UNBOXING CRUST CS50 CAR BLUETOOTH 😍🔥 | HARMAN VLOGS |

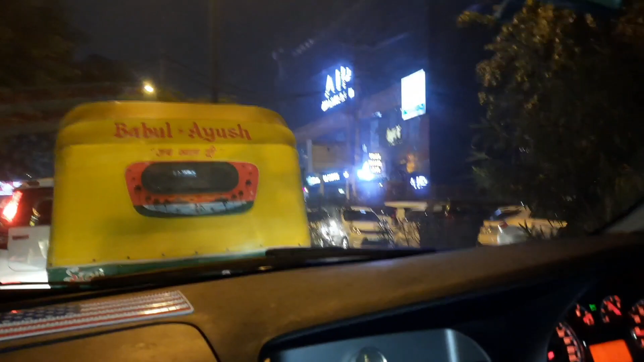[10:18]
मॉम और ट्राफिक दी हां ट्राफिक तो रहता ही है सब्सक्राइब